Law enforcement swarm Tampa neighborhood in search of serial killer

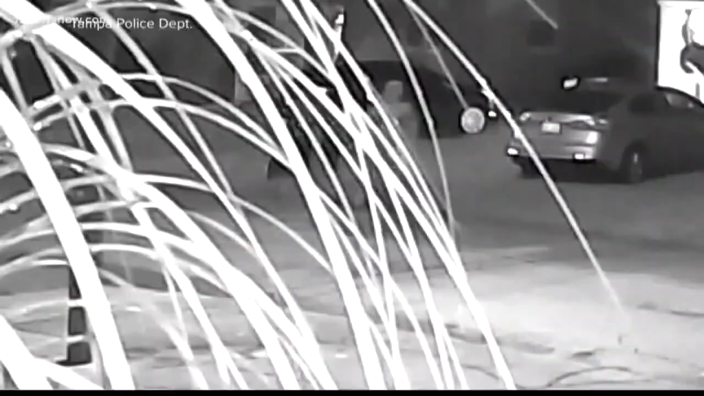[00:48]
Police are asking the public to help them identify this person of interest.